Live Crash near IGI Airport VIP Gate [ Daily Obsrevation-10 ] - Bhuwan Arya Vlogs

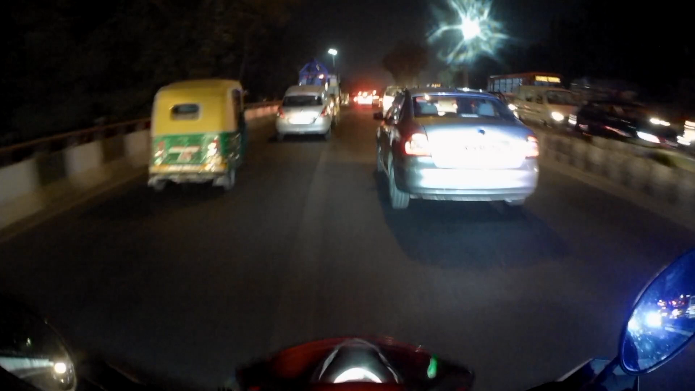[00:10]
Greetings guys, welcome back to my channel. आज मैं थोड़ा ऑफिस से लेट हो गया निकलने के लिए, थोड़ा ट्रैफिक सा हो ही रखा है ये और गर्मी होने लग गई है दिल्ली में थोड़ा थोड़ा शुरुआत अभी जो है थोड़ा ट्रैफिक हो रहा है। अंकल कहाँ गए?
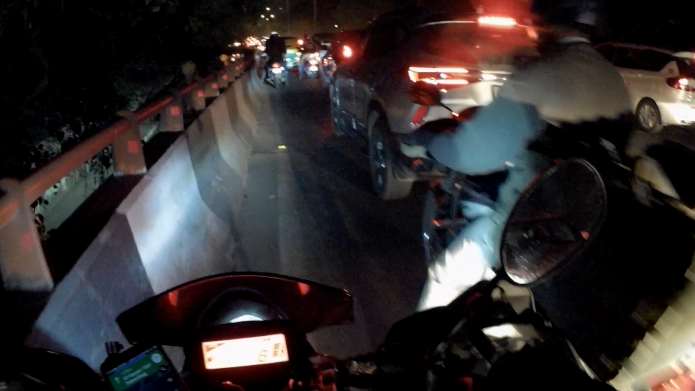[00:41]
इतनी ठंड थोड़ी है यार, यहाँ पे कौन सा बर्फ गिर रही है। कोई जाम है यार, आज ज्यादा ही है।
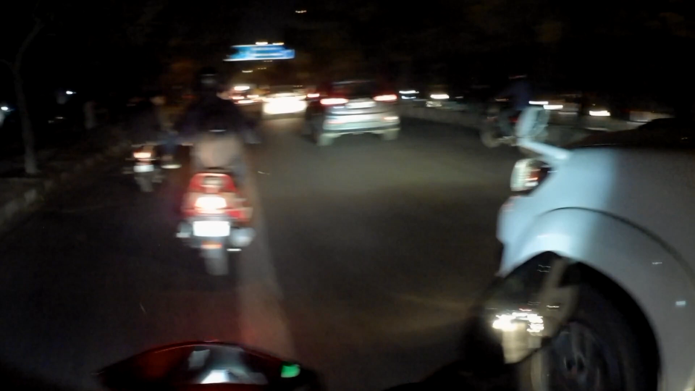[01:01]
ये देखो भाई साहब क्या बात है, पर्सन विदाउट हेलमेट।
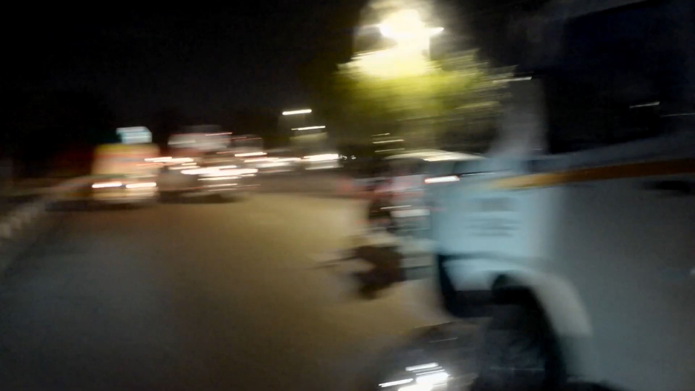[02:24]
गिरा दिया। ये अंदर से की गाड़ी, ओह माय गॉड कितना जबरदस्त स्पीड।
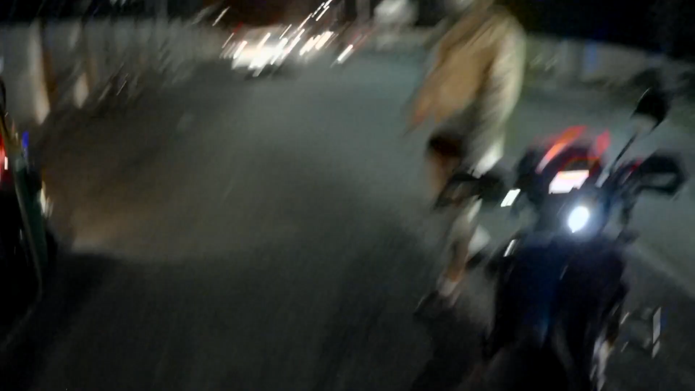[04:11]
पुलिस जाएगा, घर एक्सीडेंट हो गया।
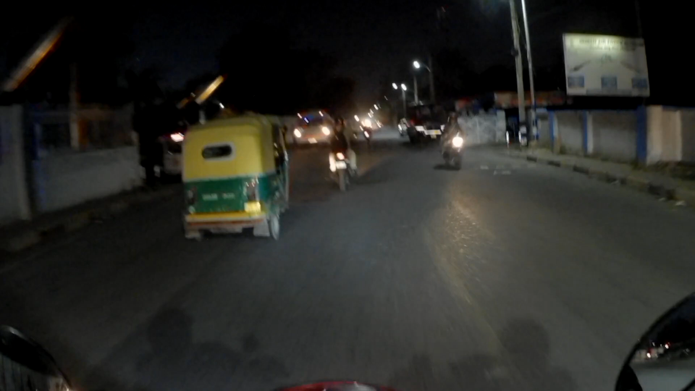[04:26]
This is the danger full road.
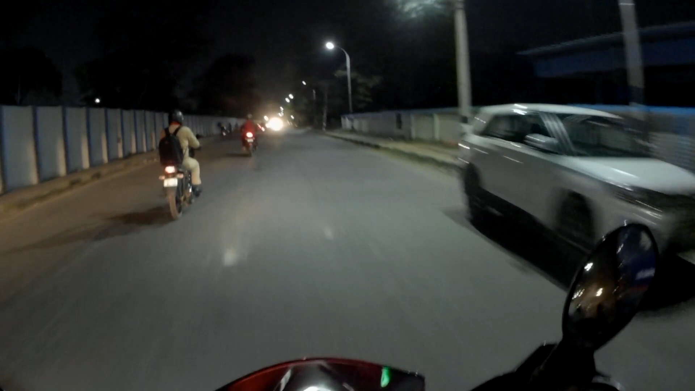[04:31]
भाई वो लगी तो तगड़ी है भाई साहब को, बहुत तगड़ी चोट लगी है, लग रहा है मुझे गाड़ी की हालत।